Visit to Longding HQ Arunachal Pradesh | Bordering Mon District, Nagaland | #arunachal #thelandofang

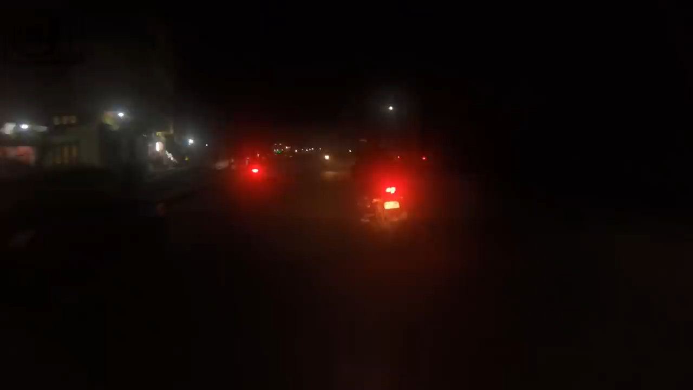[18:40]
মোহান কানুবাড়ী সাব ডিভিশন পুঞ্চা সময় রাতে হয়ে যাইছে এটু নিমিতে জায়গা আর রাস্তা অল্প সাফা না দেখব